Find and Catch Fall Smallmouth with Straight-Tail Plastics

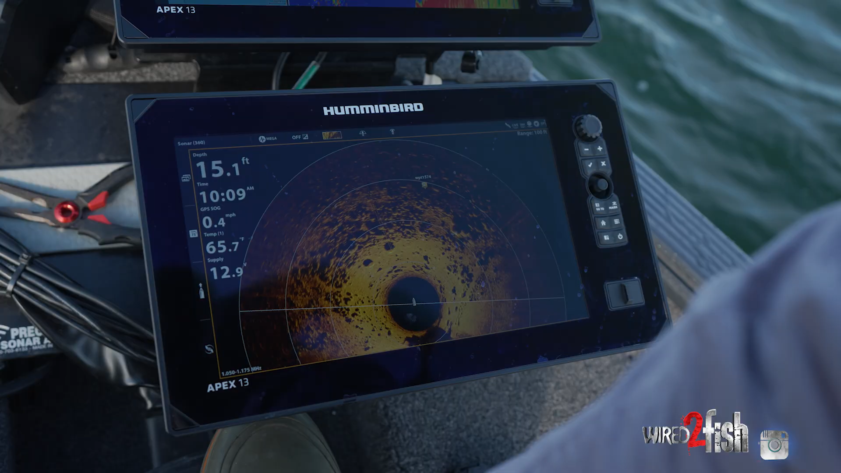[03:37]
On screen: depth 15.1 ft, speed 0.4 mph
You get a day like today where the wind's blowing a little bit, it makes things a little bit more difficult to use your electronics.
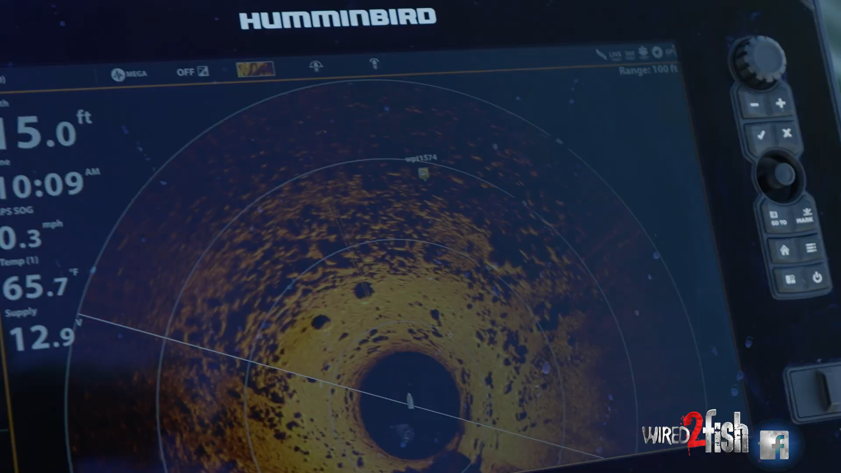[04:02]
On screen: depth 15.0 ft, water 65.7°F
just cause it's, it's hard to navigate the boat. And a lot of times when I'm getting around fish, I'm just going to want to hit spot lock. So having 360 going as well, it just, it gives me a good picture.
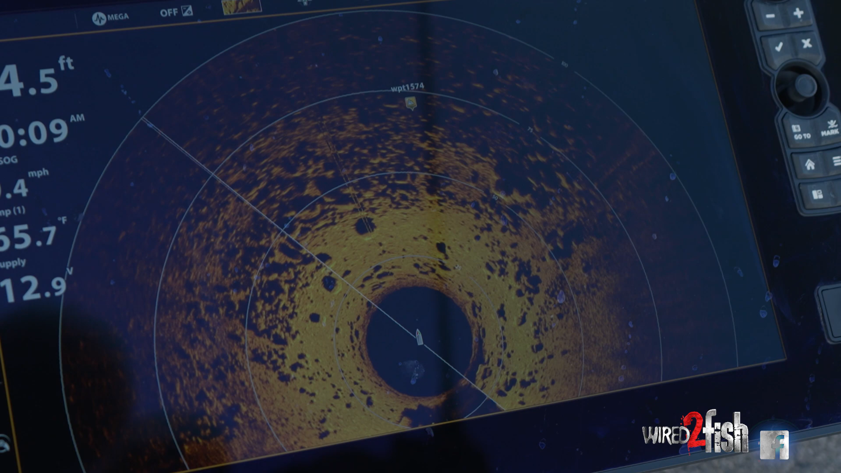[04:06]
Plus all these fish seem to be lined up on the rock spines. And so getting a lay of the, of the land on the bottom is,